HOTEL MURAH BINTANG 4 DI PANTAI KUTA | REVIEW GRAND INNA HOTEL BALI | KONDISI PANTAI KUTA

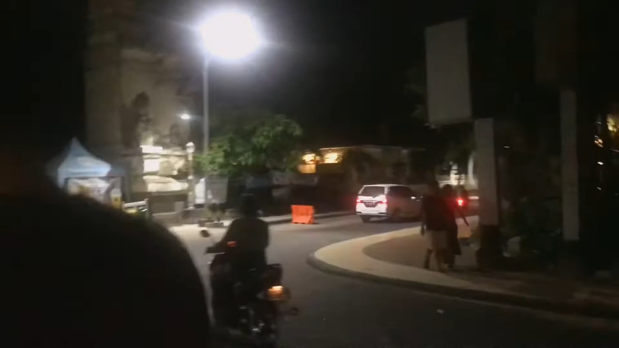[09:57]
ini udah hard rock di depan. Ada beban. Terus sepi ya.